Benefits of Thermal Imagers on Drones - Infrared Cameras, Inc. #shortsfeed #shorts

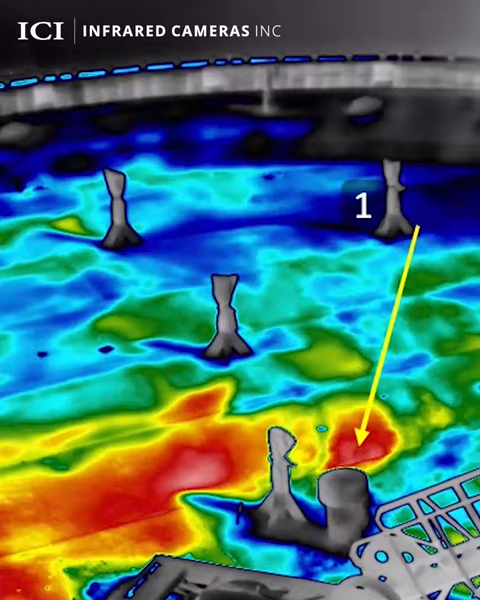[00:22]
This allows users to spot gas leaks, providing a simple, effective solution to a potential unsafe and expensive issue.
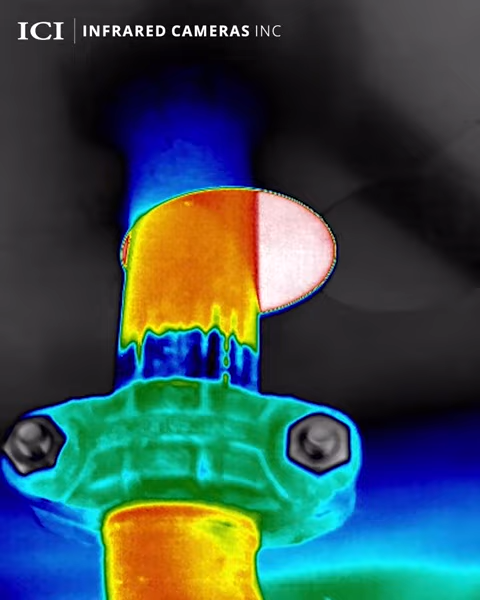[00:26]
Thermal cameras with special filters can detect methane, benzene, and other harmful substances allowing plant operators to immediately identify these high-risk leaks and address them quickly.